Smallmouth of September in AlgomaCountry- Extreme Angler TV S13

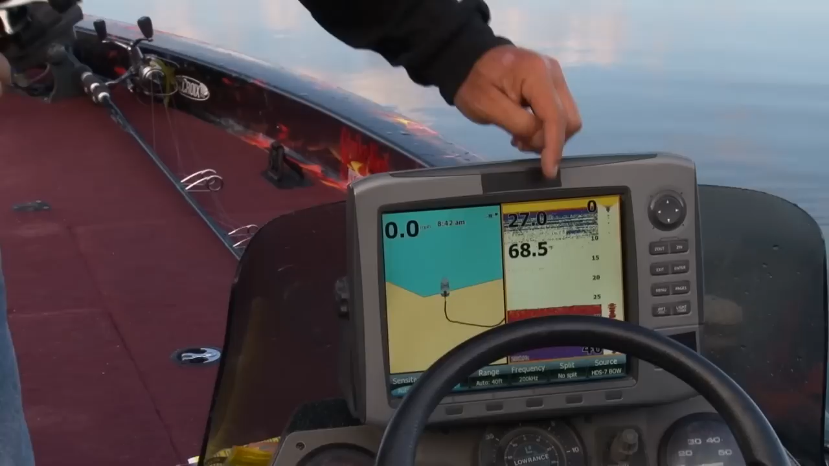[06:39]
Look how deep I am. 27 feet of water. I just caught that fish. You say to yourself. 27 feet of water. What's out there. Rocks. Etc. Nope. The bait fish. Wherever the bait fish are.
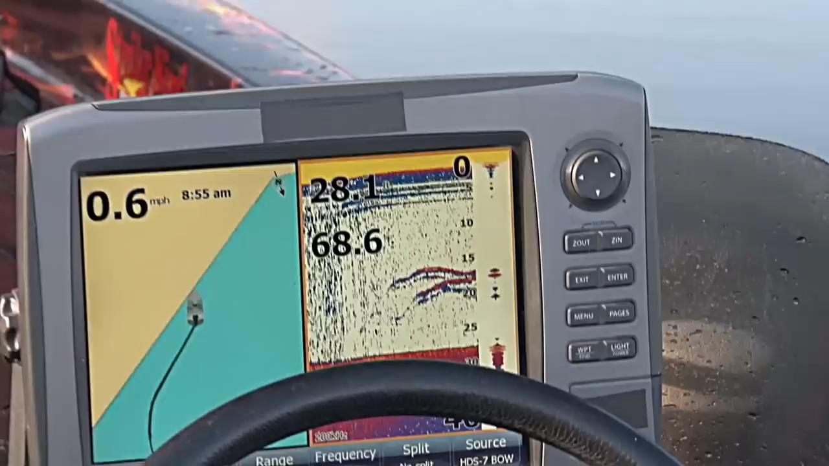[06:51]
On screen: speed 0.6 mph
It could be 70. 80. 90 feet of water. 100 feet. It doesn't matter. Wherever those bait fish are. Those fish are susceptible. To coming up.
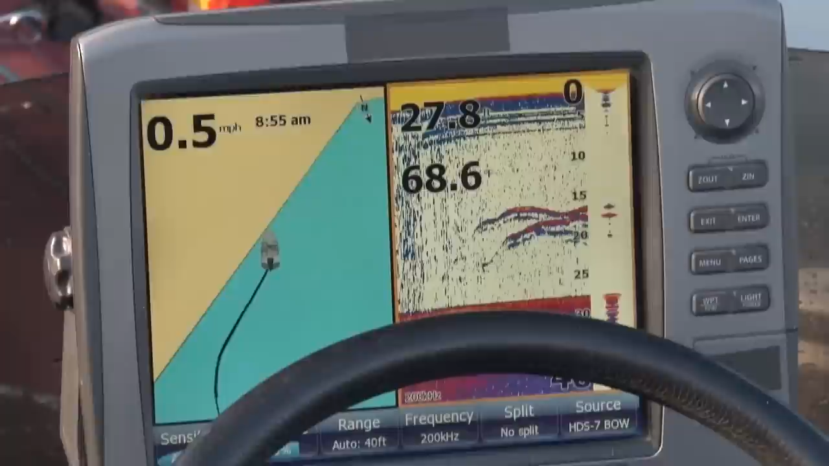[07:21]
On screen: speed 0.5 mph
Right there. Up the drop shot. Drop it down. 10 feet below the boat. You see the streaky fish.
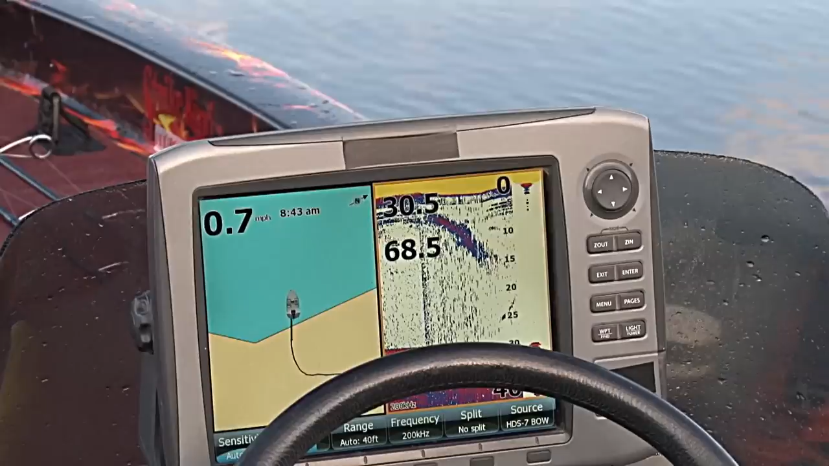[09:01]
On screen: speed 0.7 mph
Ok. You figure. Those fish are on that bait fish. They are following those big clusters and stuff. But some of the hardest smallmouth to catch. Is when they are suspended. You know. When they are sitting up high like that. In a water column. Man. They can be tough.